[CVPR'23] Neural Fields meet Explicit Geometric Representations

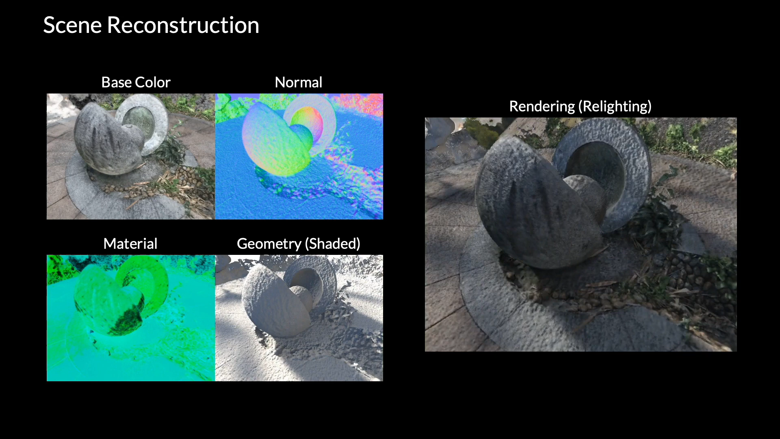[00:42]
It remains an open challenge to perform ray tracing within a neural field. The key to our approach is a new hybrid rendering pipeline,
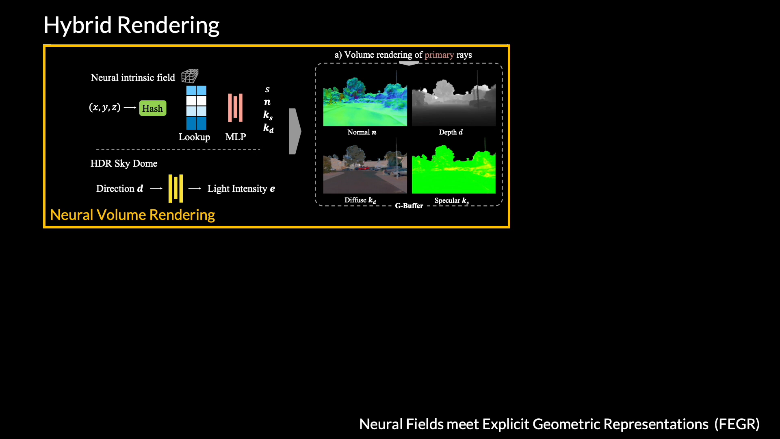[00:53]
which combines the neural volumetric rendering to render the primary rays, and classical real-time retracing of meshes to model the secondary rays.
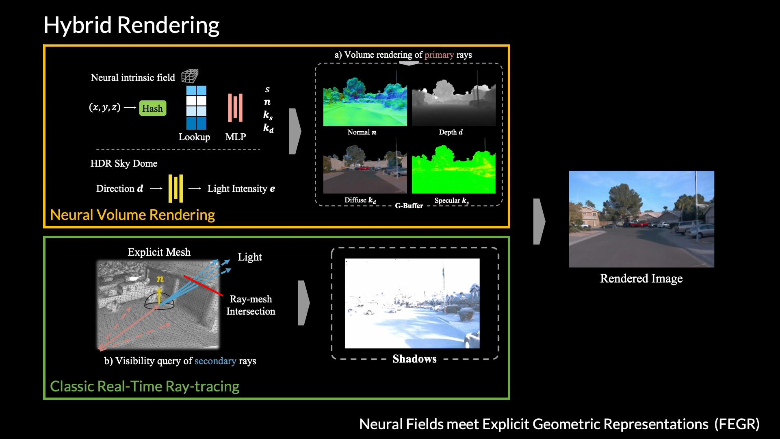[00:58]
Assets reconstructed with Fager are compatible with modern graphics pipelines.